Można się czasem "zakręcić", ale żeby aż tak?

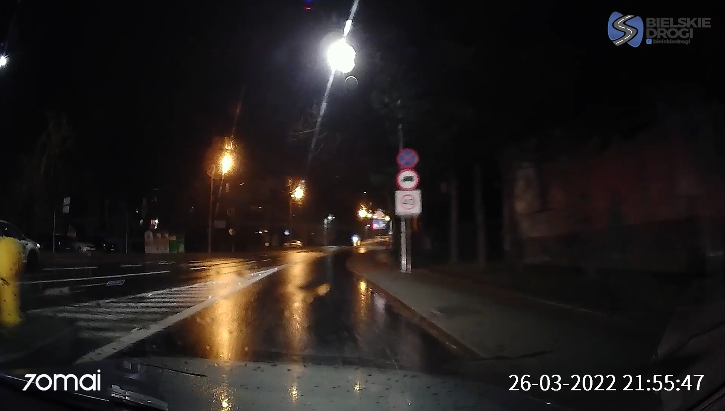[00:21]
Ej, uważaj! Start recording emergency video. Co to robi? Spędzą tu na osiedle. No, będzie w tym. Będzie na bieżki druga.